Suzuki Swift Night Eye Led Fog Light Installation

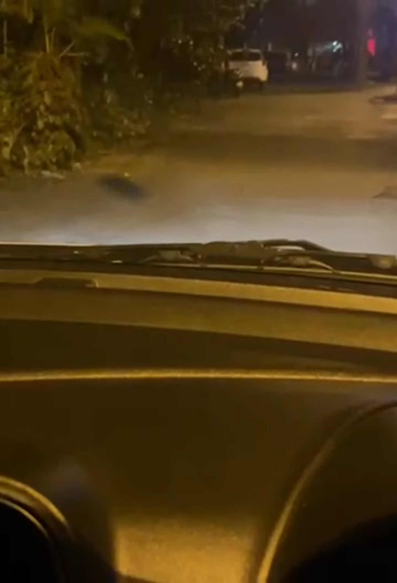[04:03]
So this is the old halogen bulb, H8 from the company. So not so bright, but bright enough to lit the road.